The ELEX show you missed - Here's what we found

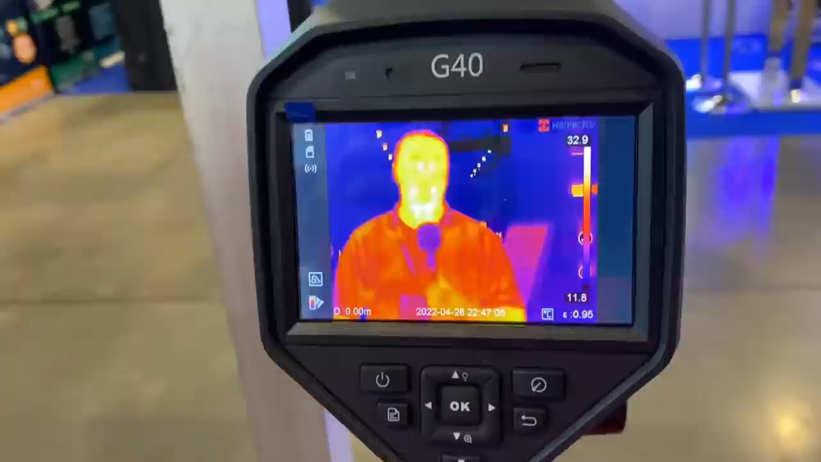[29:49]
So I think he needs to go and see a doctor. I can see myself in the big telly. Oh. What's wrong with me?
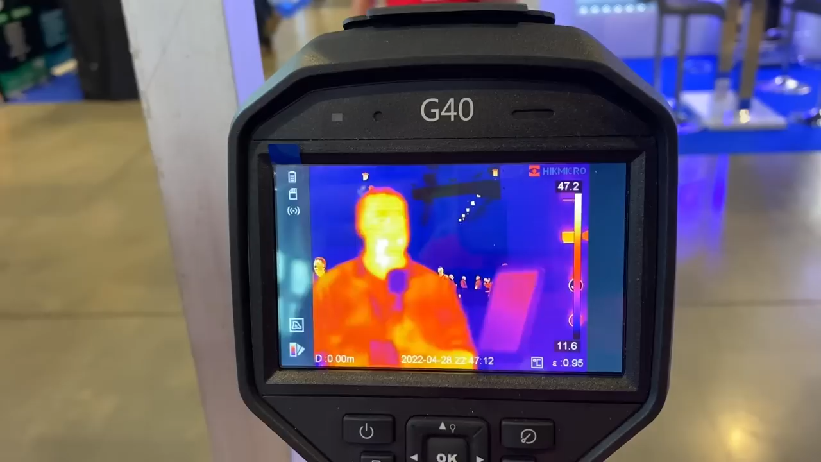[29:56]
Your temperature at the minute. I'm always hot, folks. I'm always hot. I'm genuinely always... Yeah, not that hot. So we have got one of these.
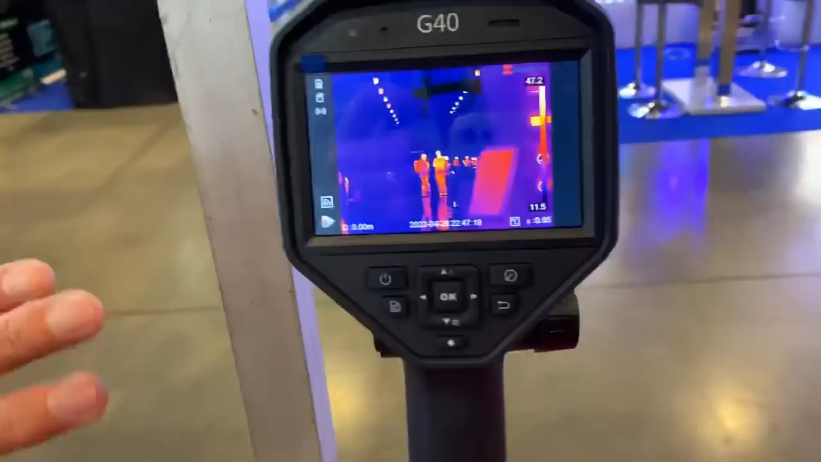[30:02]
We haven't done a review of it yet. We have been playing with it while. You may have seen some of the footage in some of the videos.